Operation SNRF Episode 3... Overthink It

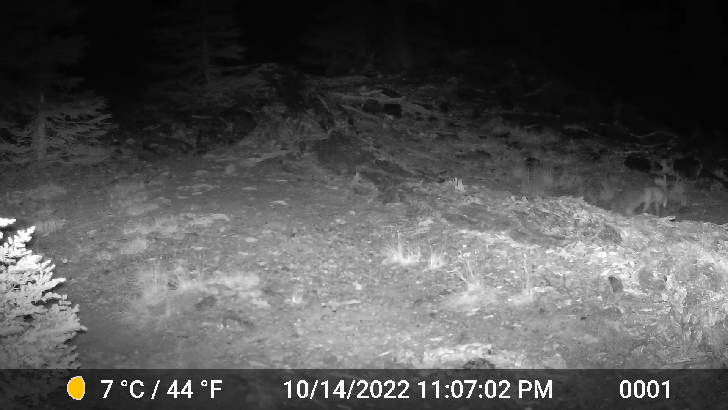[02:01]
looking at the path of travel through that little area
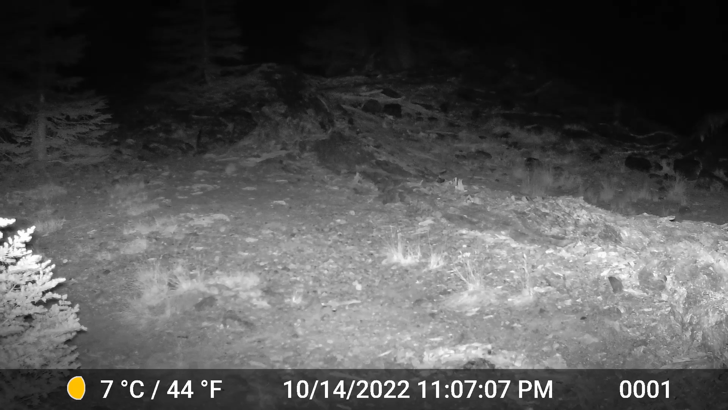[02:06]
it was definitely not moving up that trail or that corridor it was going over into that uh sort of rocky